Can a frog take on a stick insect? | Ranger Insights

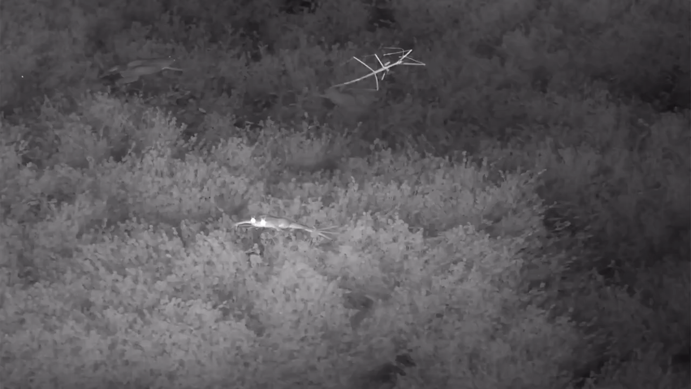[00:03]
So some very interesting species, not often seen together, and in this instance a couple of frog species, it looks like a platana, and of course a stick insect who seems to be treading around on the top of the water,